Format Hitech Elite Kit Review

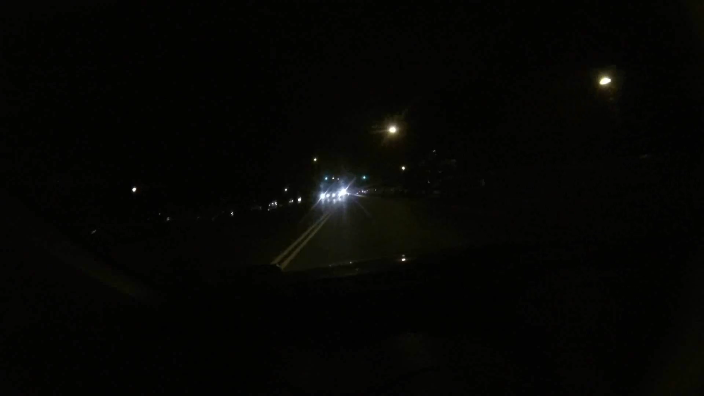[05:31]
we're out here doing the test with the format high-tech filter kit